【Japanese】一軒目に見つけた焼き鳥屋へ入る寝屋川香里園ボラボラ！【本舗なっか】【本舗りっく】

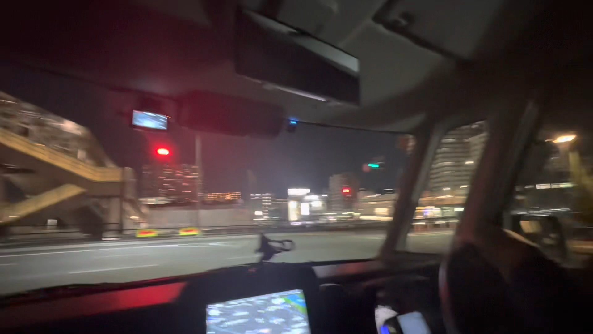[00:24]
とりあえず店どこにあるかわからんねけどいやほんまにまあパーキング止めようかどっかパーキング止めようはいどこでーすこれなこの先右手になんかパーキングがあんねんそこを止めましょうか右手にどっか右手にパーキングがあったと思うんだけどな
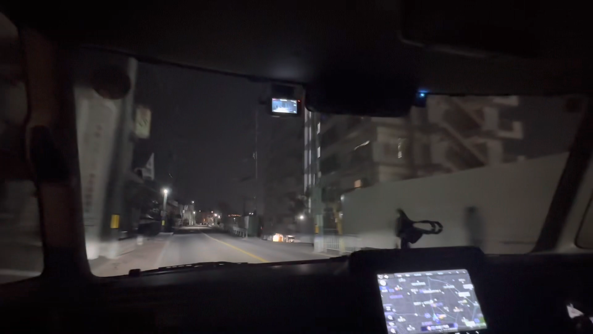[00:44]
どこかなんーどこやったかなーこの先ですあ、B見えたあれあれあれあれあれあれあれあそこ右手ぐーってぐーっていけるケアがいけるやろあ、そうなんすねうんここここここですねここですねここですねこれこれこれいけるいけるいけるいけるそうあーかん!?車結びダーかんで新車やかうー